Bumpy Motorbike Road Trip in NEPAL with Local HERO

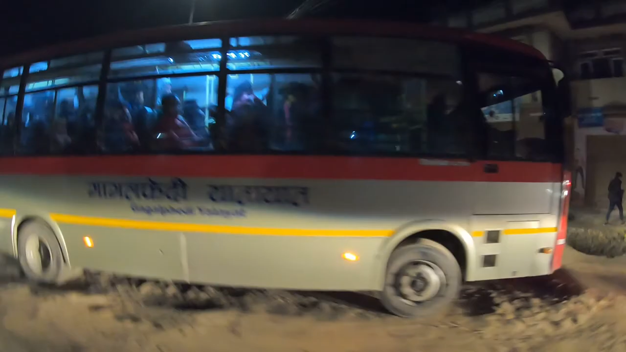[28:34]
We're getting there.
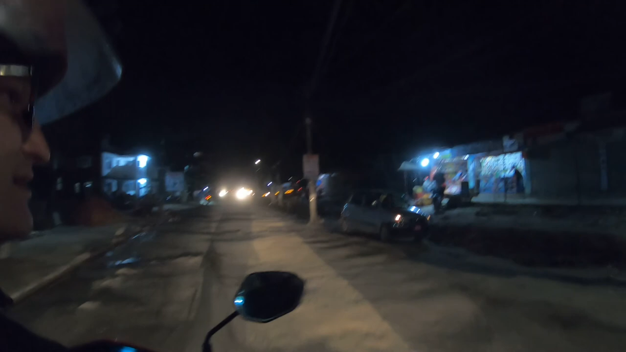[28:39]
Take it easy, slowly, on a bumpy road, but we'll get there safely.
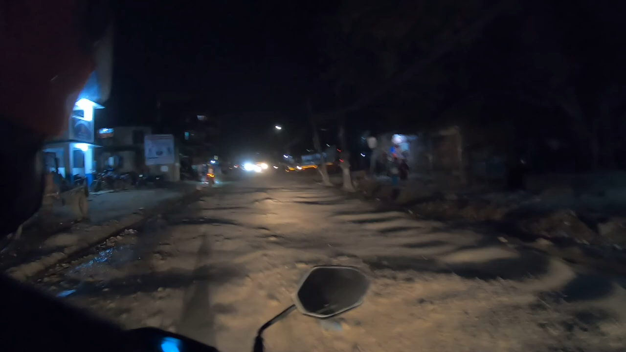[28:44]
We crossed it. Yeah. It's a lot of traffic here, so we just take it easy to get there safely.